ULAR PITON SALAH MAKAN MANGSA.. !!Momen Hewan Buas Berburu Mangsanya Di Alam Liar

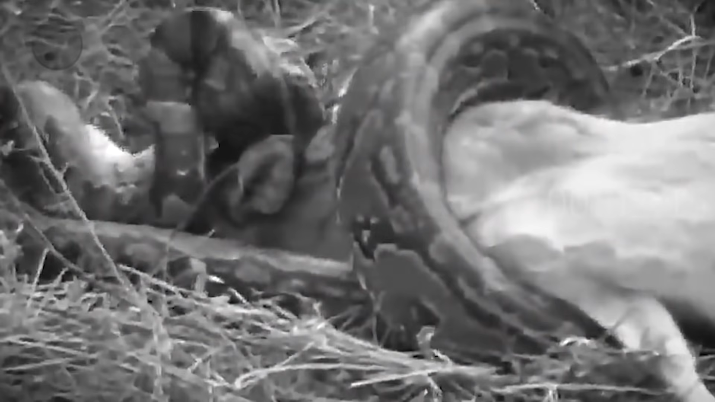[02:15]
Seekor ular berhasil melumpuhkan kijang dan berusaha menelannya. Naas, tanduk kijang malah menusuk tubuh ular itu.
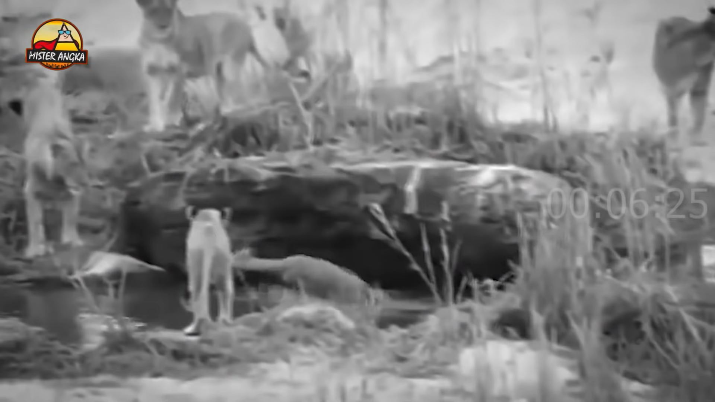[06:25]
Seekor impala bersembunyi di balik batu ketika dikejar kawanan singa, tapi sayangnya singa berhasil menemukan tempat persembunyiannya itu.
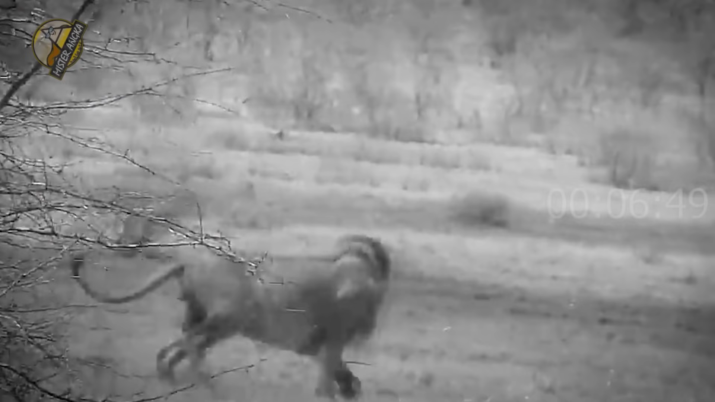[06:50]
Mungkin singa itu digigit ular berbisa, guys.
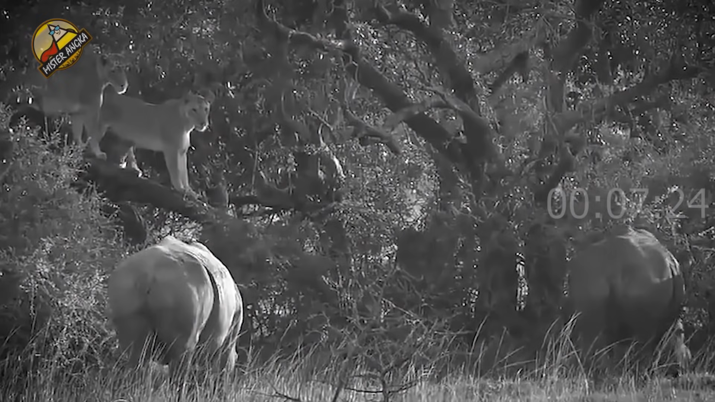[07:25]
Bertemu dengan badak, singa ketakutan sampai naik ke atas pohon.
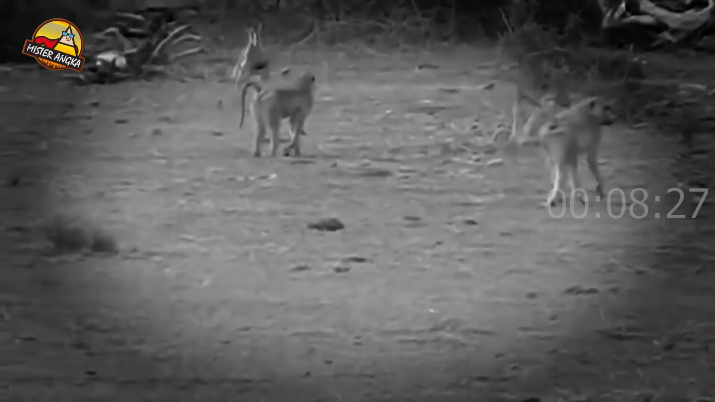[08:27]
Babun menyerang anak impala, dan anak impala ini dijadikan cemilannya.